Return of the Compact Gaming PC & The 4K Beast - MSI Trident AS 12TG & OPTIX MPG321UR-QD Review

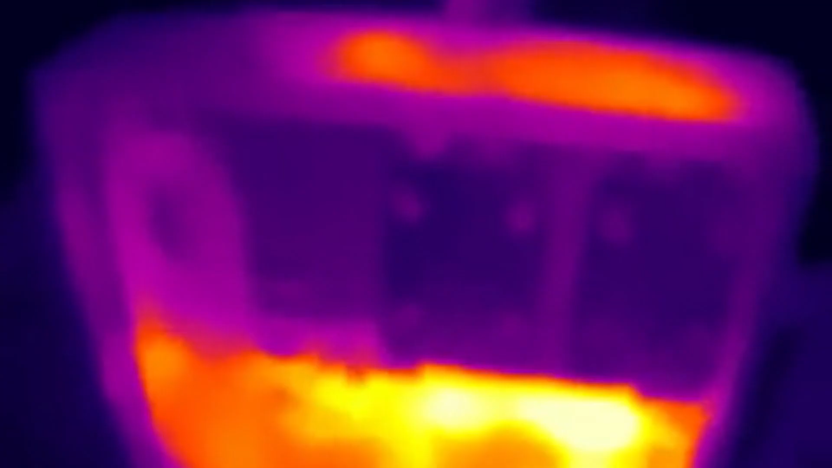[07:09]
A machine like this, though, isn't really designed for those kinds of workloads as I recorded up to 105 degrees Celsius on the MOSFETs and VRMs during this time,
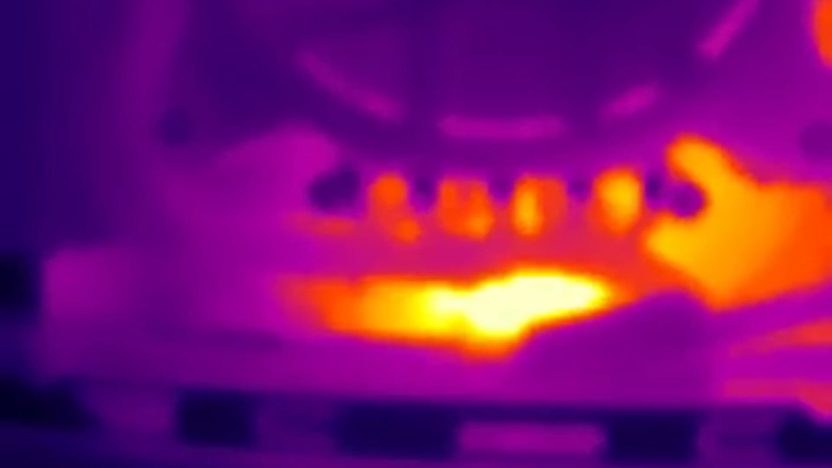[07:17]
so if you don't need the power,